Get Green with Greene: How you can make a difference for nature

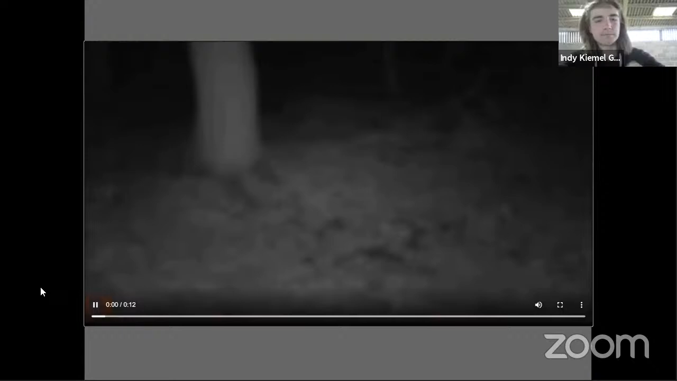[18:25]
Bats. There's so, so many bat species in the forest. Do you see this one? Might be a brown long-eared in the front. Yeah, there's quite a few. And this is another good little video.